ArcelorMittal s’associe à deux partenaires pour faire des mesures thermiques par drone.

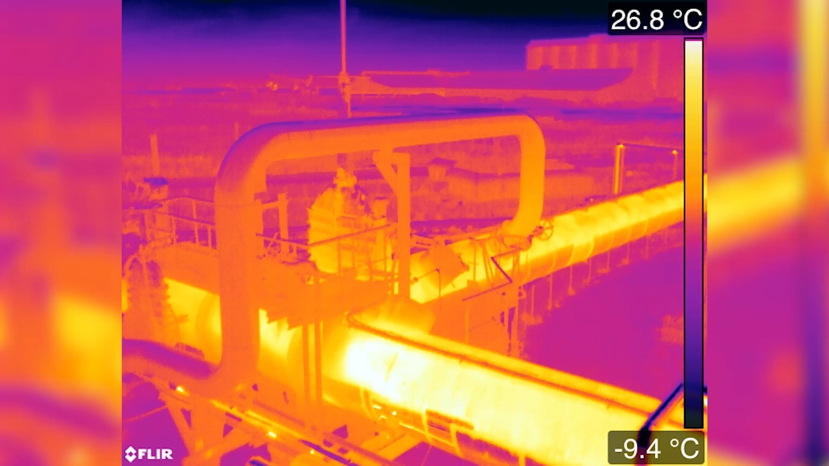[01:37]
On screen: scale top 26.8°C, scale bottom -9.4°C
Accurate infrared monitoring of the hot gas pipe network by UAVs enables us to detect the slight increase in thermal resistance due to particle deposits
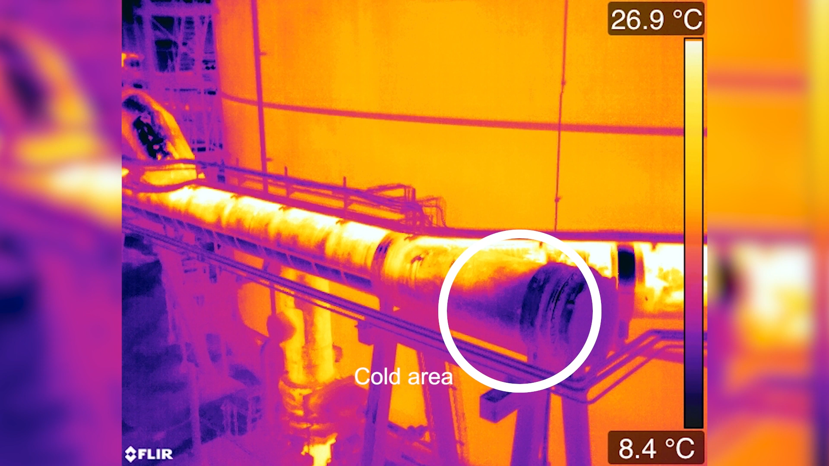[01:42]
On screen: scale top 26.9°C, scale bottom 8.4°C
inside the pipe and thus optimize maintenance operations.
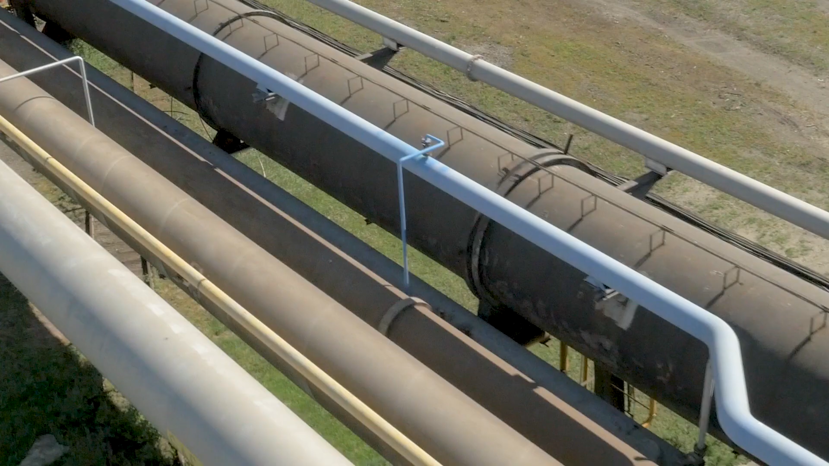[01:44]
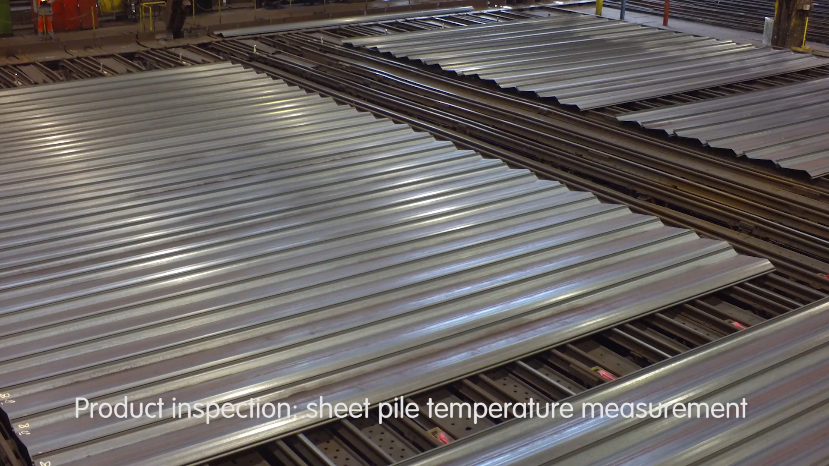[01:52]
Mastering sheet pile temperature change during cooling is a key aspect for product quality.
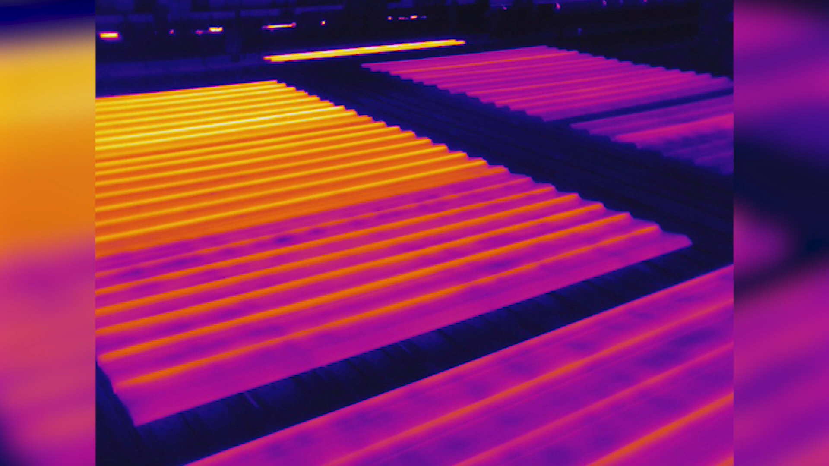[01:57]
Thanks to UAVs, accurate thermal monitoring in industrial conditions is possible.
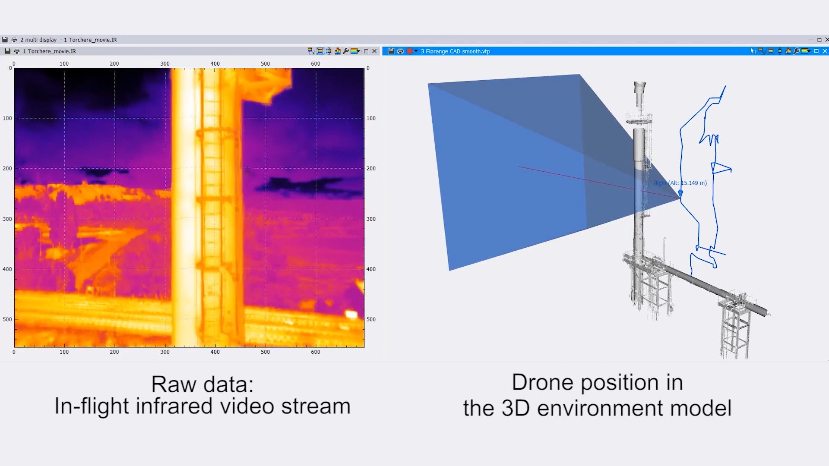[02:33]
One of our expertise is a combination of infrared videos from aerial surveillance and 3D models to enhance the detection of material defects on high heat flux components.